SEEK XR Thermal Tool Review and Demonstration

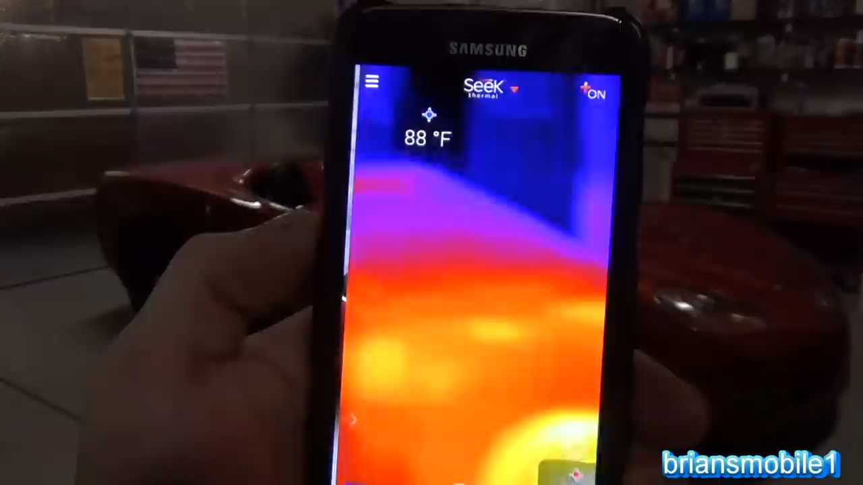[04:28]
On screen: spot 88°F
Not fun. You can see that the brakes are the hottest part just looking at it.
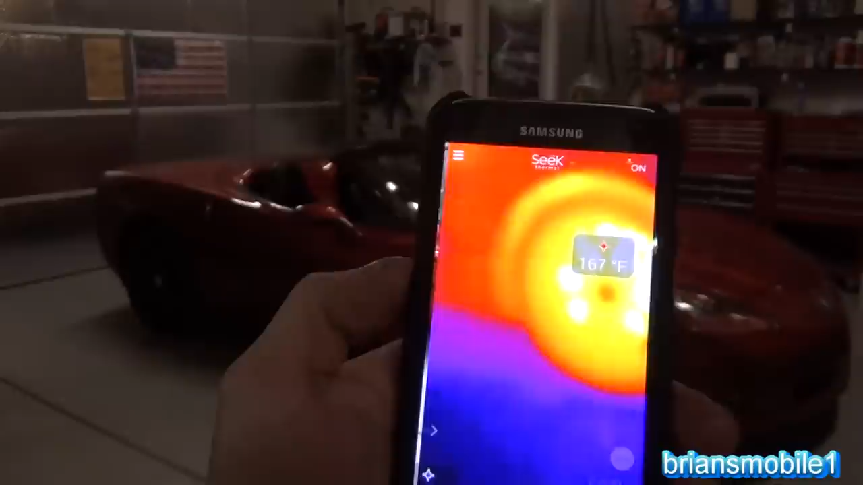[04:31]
On screen: spot 167°F
Look at those back brakes. So it says the front brakes are about 170 degrees right in around there. Of course, accuracy is going to change with how close you are.
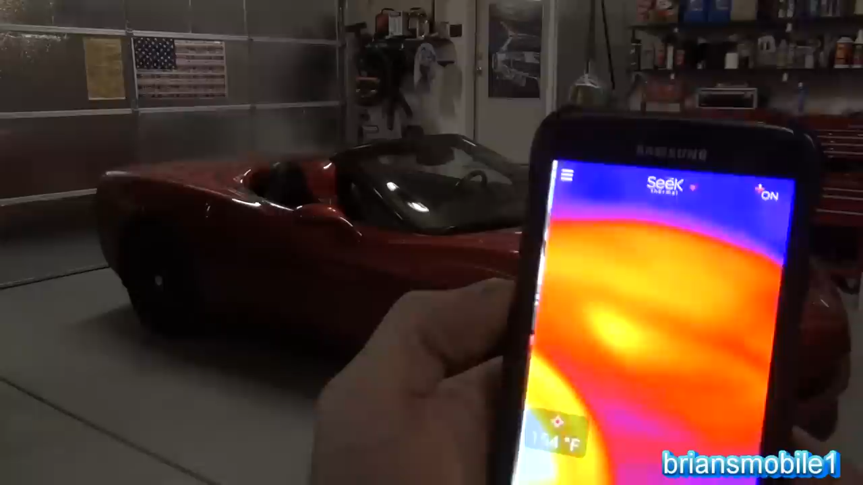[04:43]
But what a fun, what a fun tool and what an inexpensive price. It's so functional for, you know, something that's so small and so easy to use.
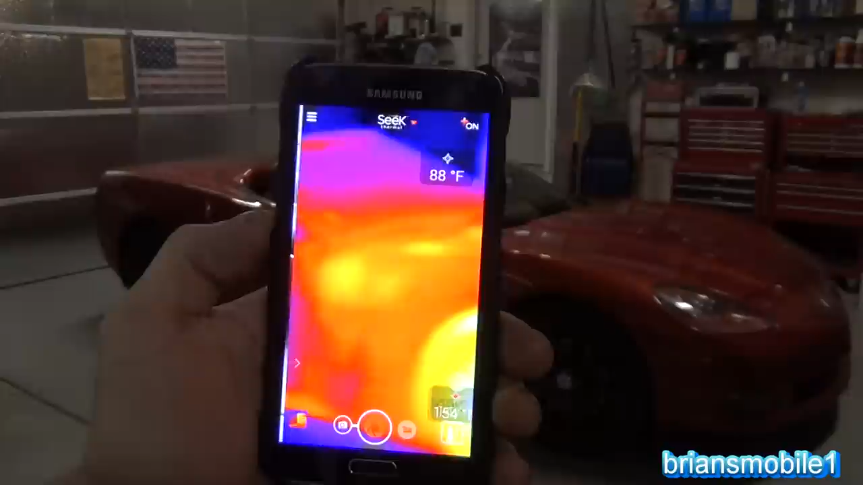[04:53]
On screen: spot 88°F
You plug it into your phone and go. Of course, there's a lot of different color palettes and things that you can do.
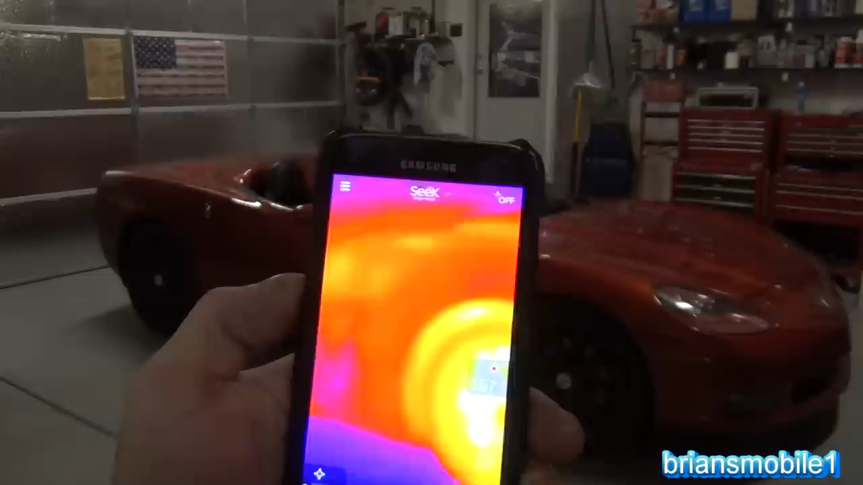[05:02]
You can turn the screen off so that it doesn't scroll to the regular screen like that.
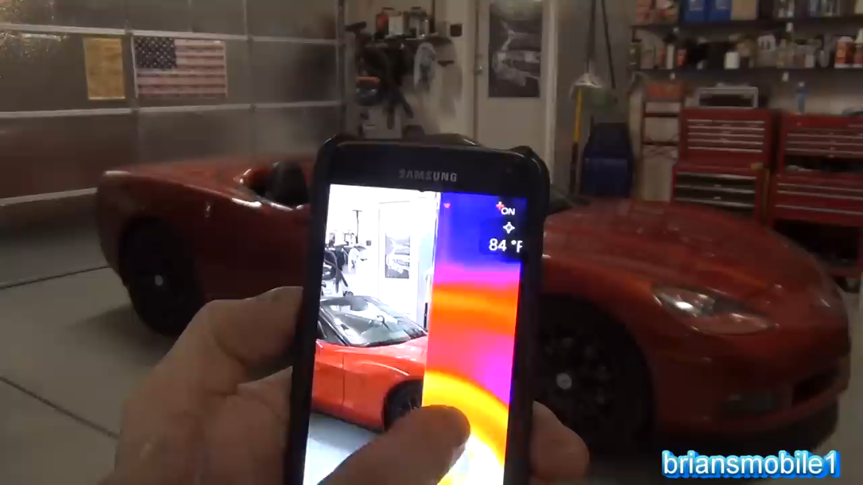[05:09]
On screen: spot 84°F
The zoom is really close and I don't remember it being that close when I first got it. I think I've messed up something in the settings to zoom it in like that.
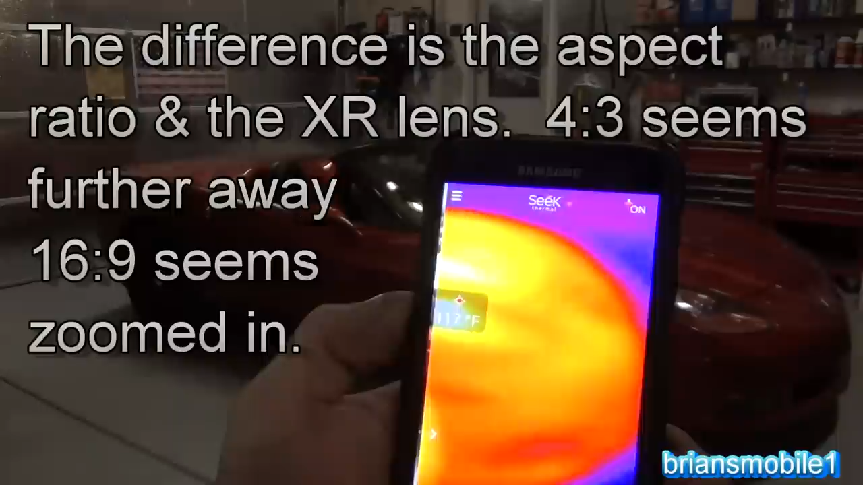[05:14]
But as I said, you can change the color palette. You can pick.
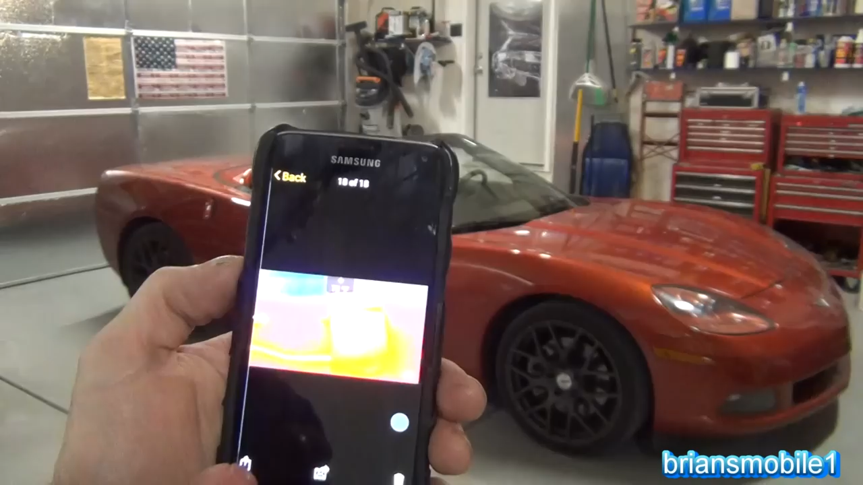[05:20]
Oh, this is actually pictures that I've taken. So there's a gallery.
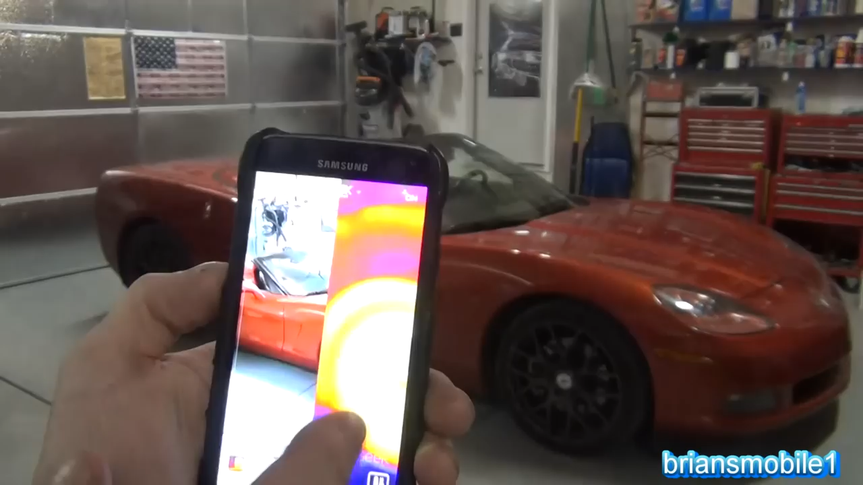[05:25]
Obviously, you can capture. You just saw that. You can get into here and you can go to your color palette.
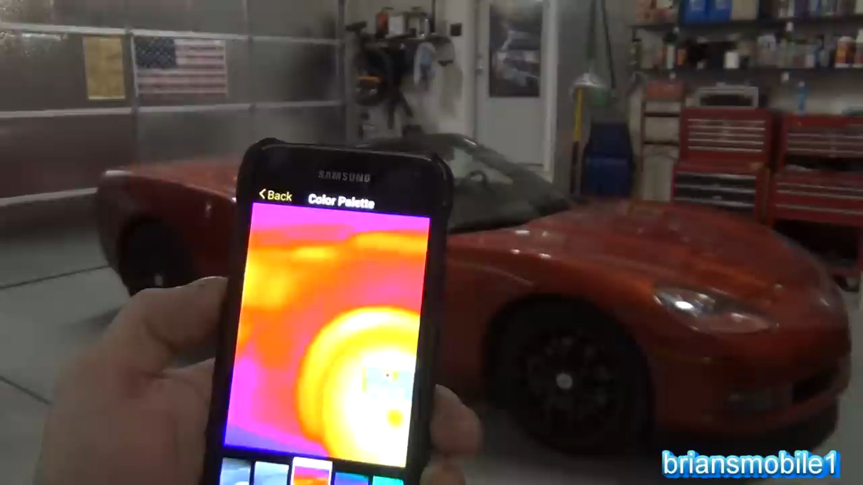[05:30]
And you can choose whatever you like. Whatever's appealing or whatever seems to show the best.
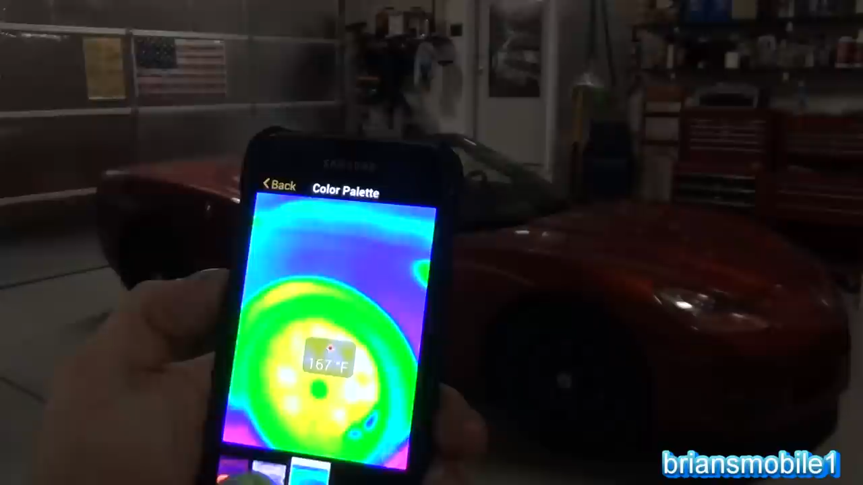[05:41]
On screen: spot 167°F
The one I started with obviously is the one that I like the best. But there's the night vision mode.
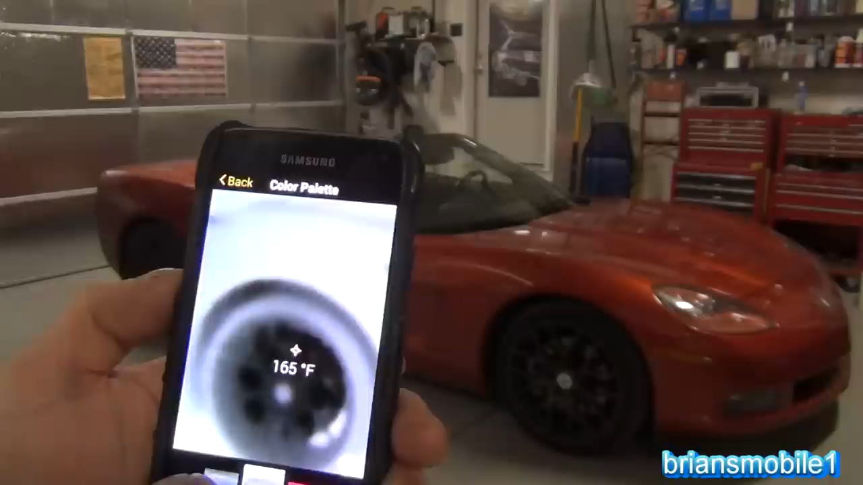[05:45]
On screen: spot 165°F
That's like the reverse. There is like that. You can rotate your screen.